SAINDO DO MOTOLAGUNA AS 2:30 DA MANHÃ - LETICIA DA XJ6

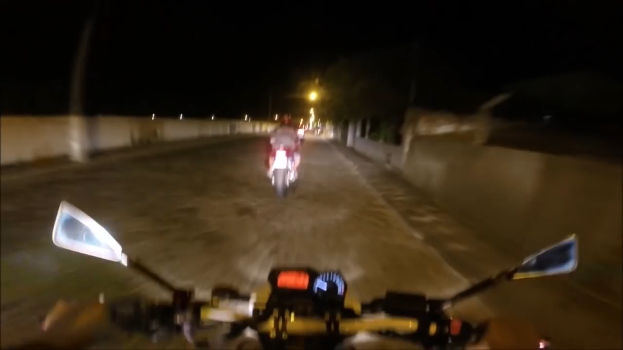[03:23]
Meu pai encontrou um amigo dele Do motocross De registro Da hora Poxa, tá voltando pra casa Empurrando a moto
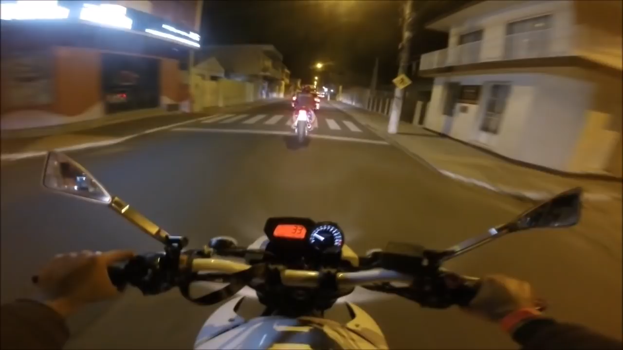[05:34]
As ruas tudo vazia Porque é muito tranquilo As casas não tem muro Tudo Não, tem muro Mas é muro baixo, né? A gente em São Paulo tem que pôr até câmera Pôr tudo O sensor Porque é perigoso demais Caramba, tá gelado Ainda bem que eu peguei o casaco da minha mãe Coitada, ela saiu do evento com frio Mas no carro tinha outra blusa
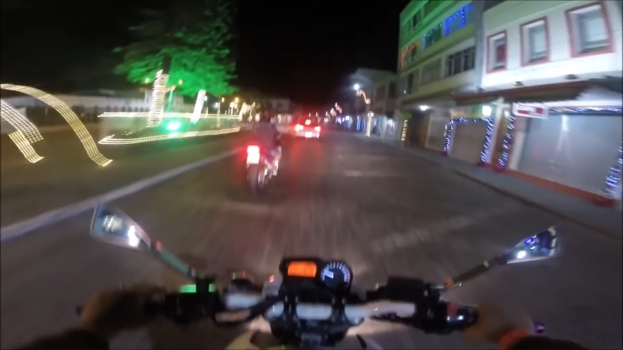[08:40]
E tal Não tem nem lugar pra passar
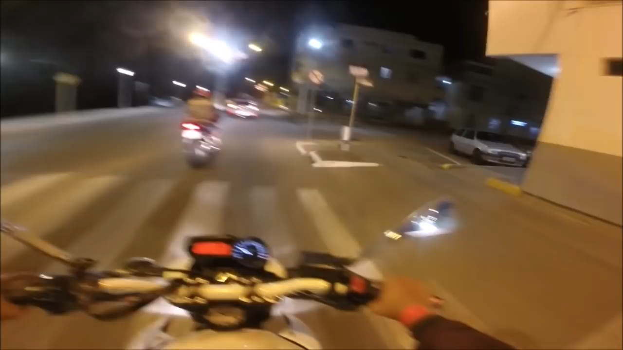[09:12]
Quero gravar pra vocês Passando na ponte Eu não sei Eu não sei se a hora Que nós estávamos vindo Se eu gravei na ponte